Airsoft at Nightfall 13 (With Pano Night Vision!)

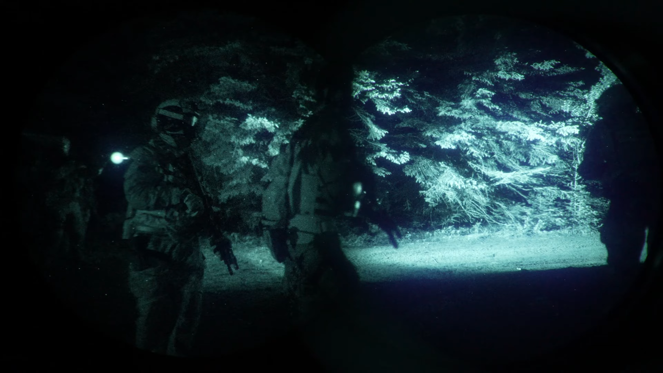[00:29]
I can't tell, there's shooting going on. I can't tell who's friendly, who's not.